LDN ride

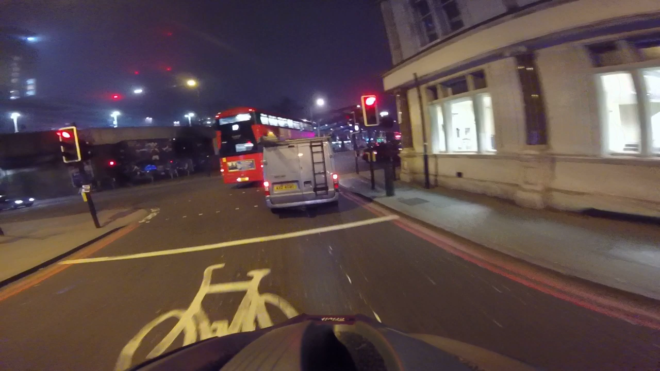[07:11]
Kicsit köd van. Nem tetszik. Hideg van.
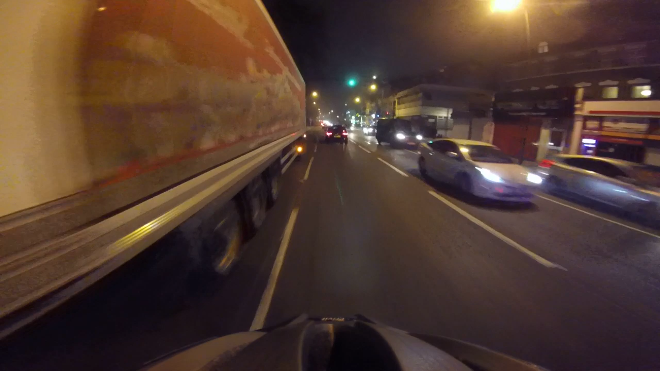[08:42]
Nem, hogy köd van, ez bazd meg dízelfüst. Szürke a levegő, amit veszek. Ó, de jó.
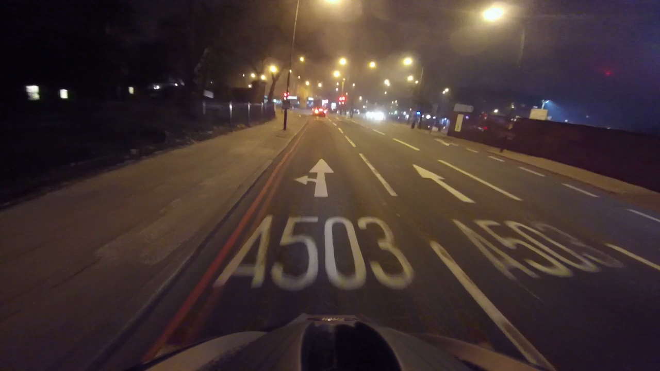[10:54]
Hey, beállsz középre, ott balra indexálsz. De ügyes vagy.
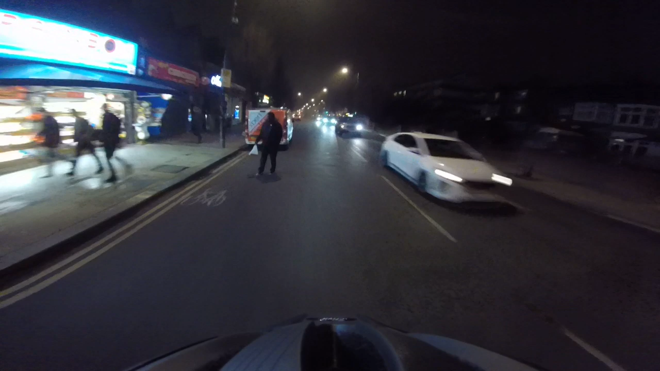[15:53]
Igen. Mit baszódtak itt? Útépítés. Hát.